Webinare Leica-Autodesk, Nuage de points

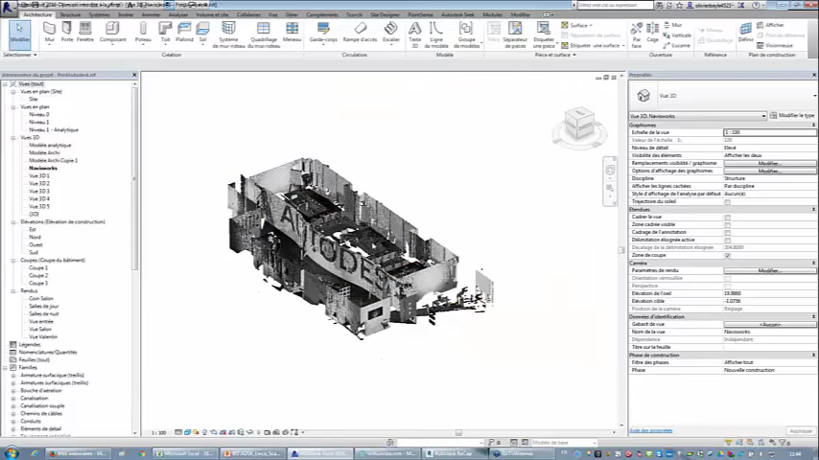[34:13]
le voici alors vous ne voyez pas les plafonds puisque je l'ai en fait dans Revit on a une boîte qui permet de cacher certaines parties donc là j'ai caché le plafond je pourrais l'afficher tout
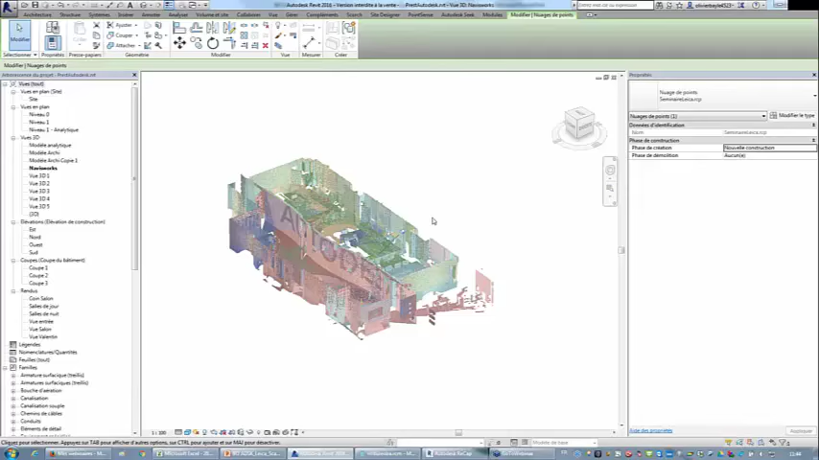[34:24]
à l'heure si vous voulez donc là voici uniquement que le nuage de points si maintenant je fais afficher que la modélisation en désactivant le nuage de points voici le résultat
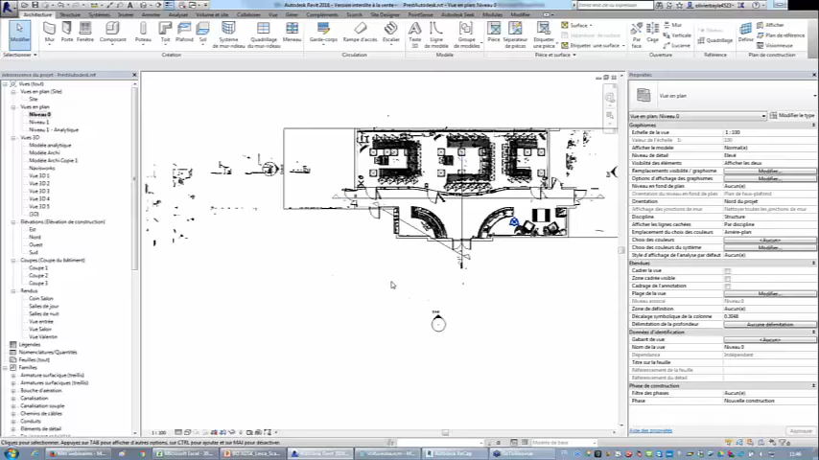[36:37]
par exemple ici j'ai une coupe avec je gère sa profondeur
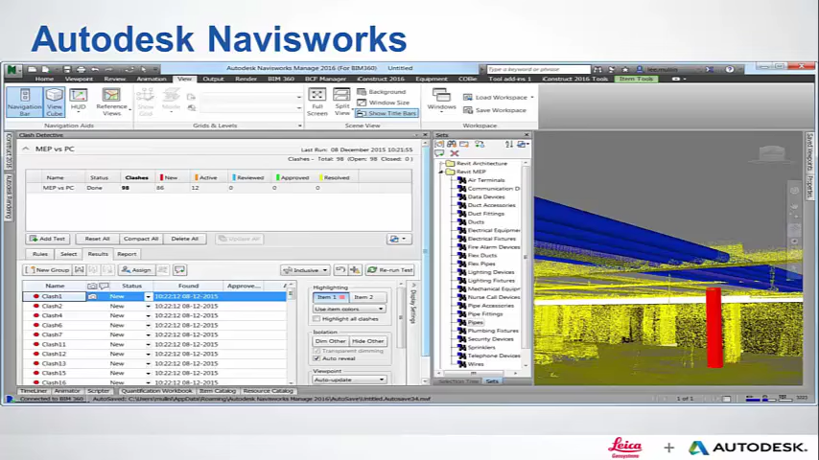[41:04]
Autodesk comme Revit AutoCAD Inventor mais aussi d'autres logiciels hors de l'écosystème Autodesk comme du Katia du Solidworks et autres à peu près une cinquantaine de formats de fichiers et donc grâce à ce détection de collision vous allez pouvoir mettre en évidence les objets qui se
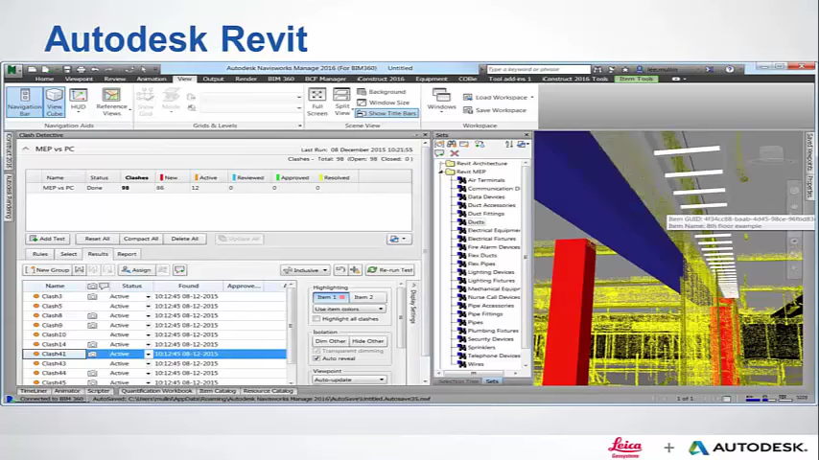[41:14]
rentrent les uns dans les autres comme en l'occurrence comme vous pouvez le voir une gaine technique par rapport à des murs
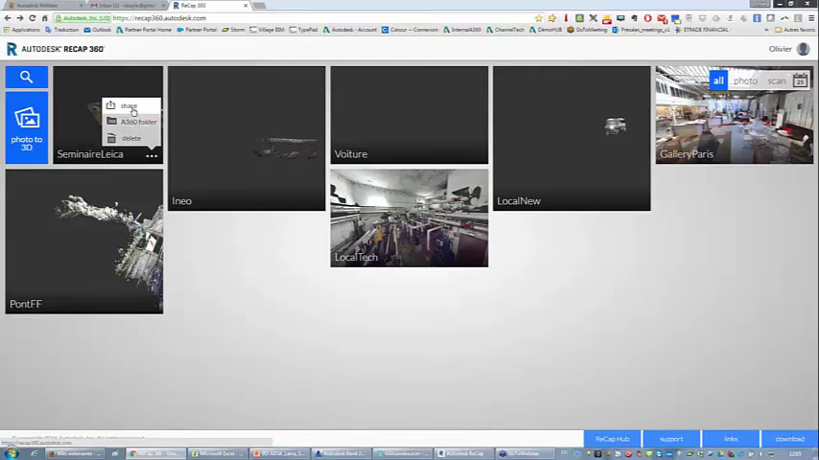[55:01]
et pour visualiser alors maintenant des objets qui ont été créés par la gamme des logiciels autodesk ça avec quelqu'un qui ne l'a pas il existe une autre solution c'est que si vous trapez autodesk
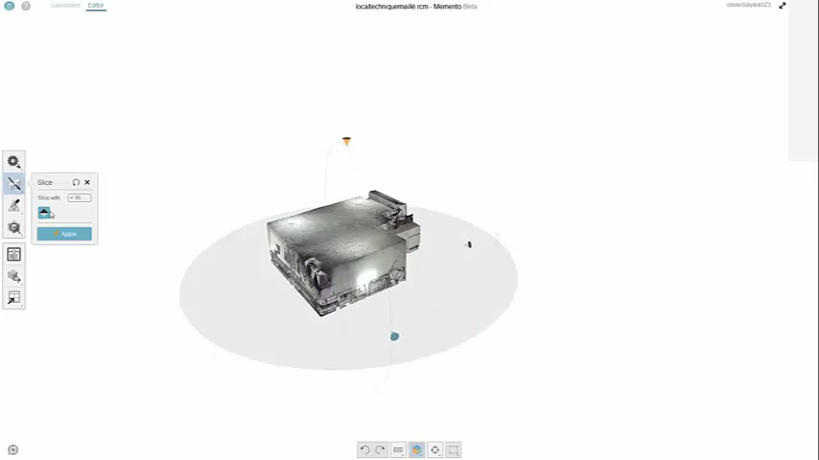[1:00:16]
je vais enlever le plafond que vous puissiez voir à l'intérieur vous voyez